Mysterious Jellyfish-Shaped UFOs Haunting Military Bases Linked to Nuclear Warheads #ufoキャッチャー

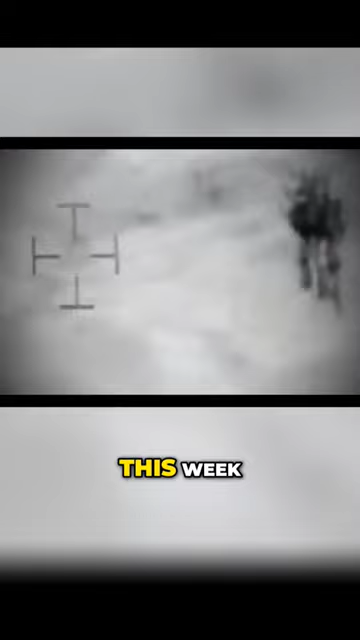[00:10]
The following footage was published this week, but its recording dates back to 2018.
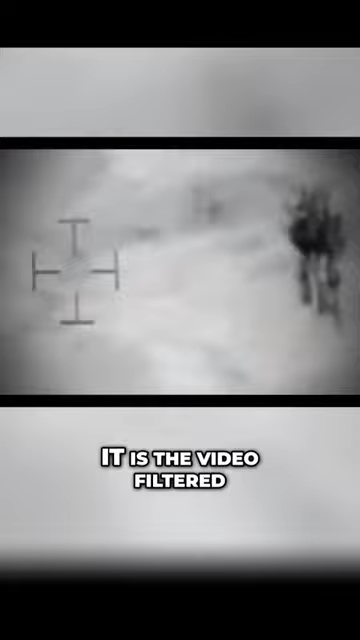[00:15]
It is the video filtered by Jeremy Korbel,
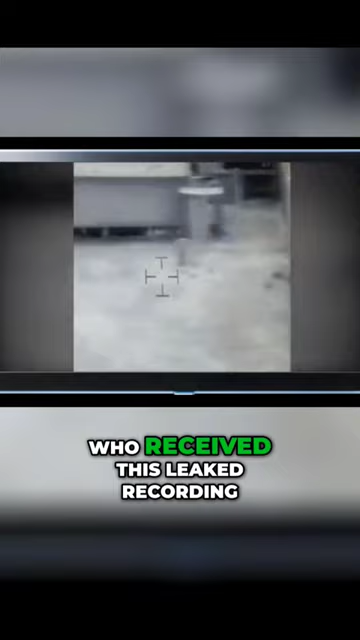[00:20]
a Revlon photographer who received this leaked recording from military radars,
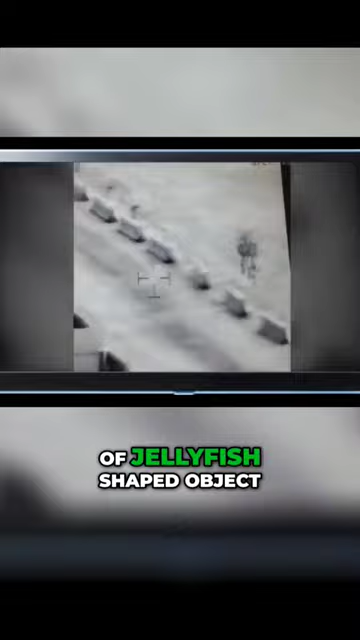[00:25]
where a type of jellyfish-shaped object is seen flying at
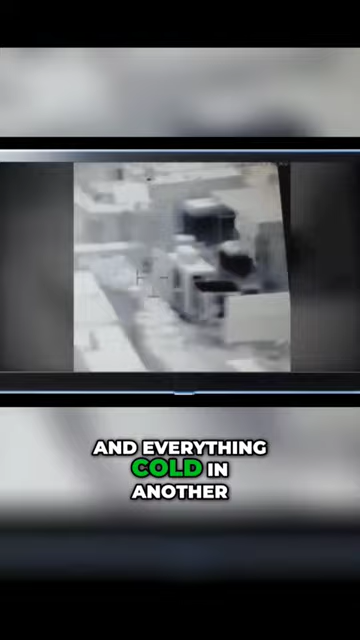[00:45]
That is, everything hot will be seen in one color, and everything cold in another.
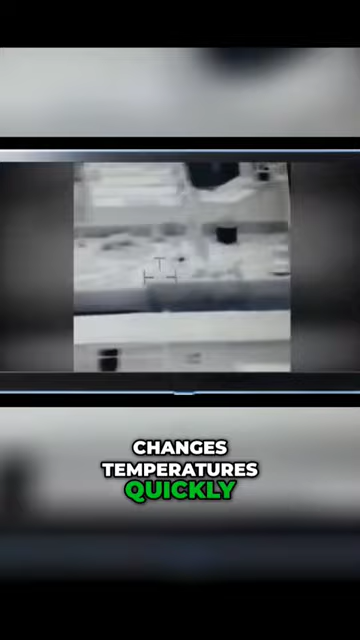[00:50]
You can see how this thing changes temperatures quickly.
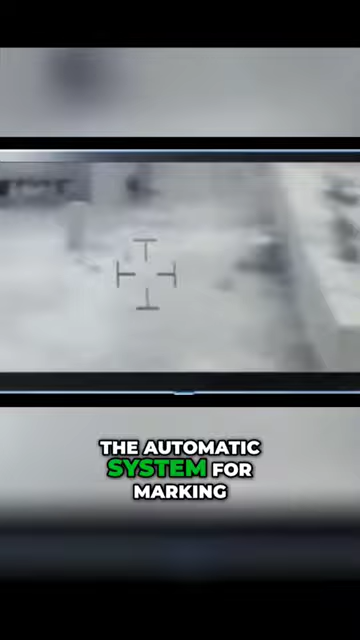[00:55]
The report came with a detail from the soldier who said that the...